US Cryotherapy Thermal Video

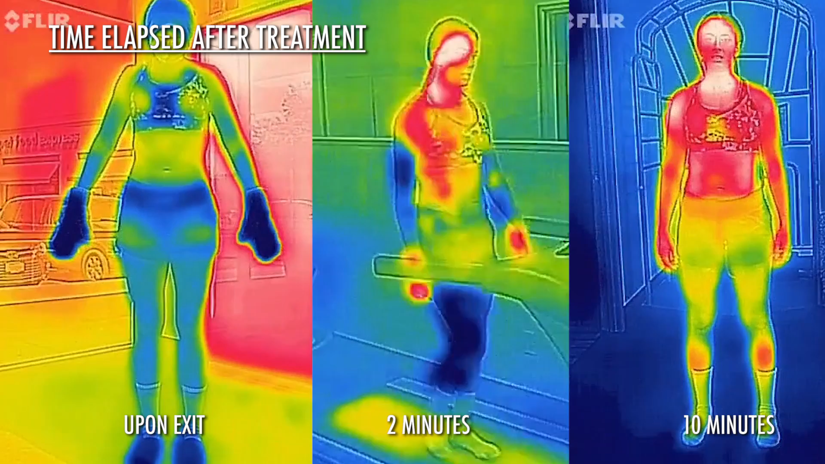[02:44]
This can only be replicated in a whole body walk-in system with ambient room temperatures of minus 140 to minus 180 degrees Fahrenheit.
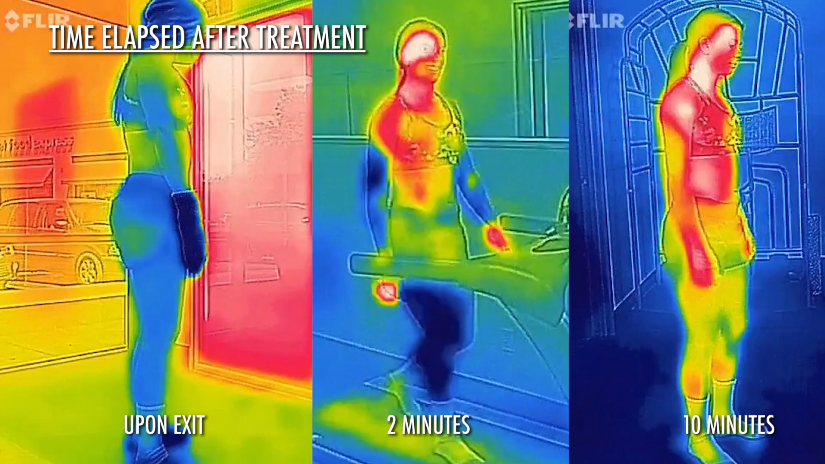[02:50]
As we know, the open-face nitrogen sauna systems use forced air cooling from the bottom up during treatment.